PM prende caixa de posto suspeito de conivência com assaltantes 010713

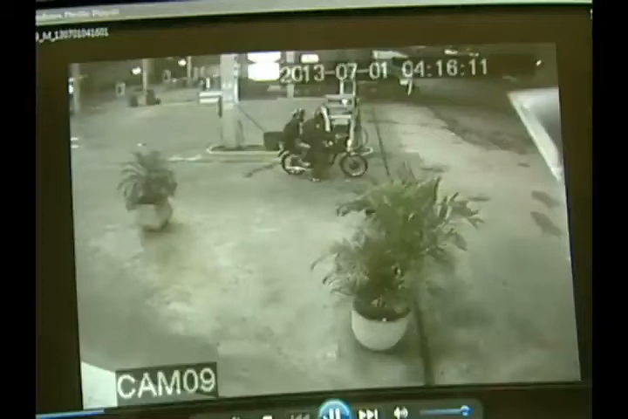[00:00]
As imagens das câmeras de segurança mostram os dois assaltantes de moto. Eles chegam, rendem os dois frentistas e os levam para dentro do escritório.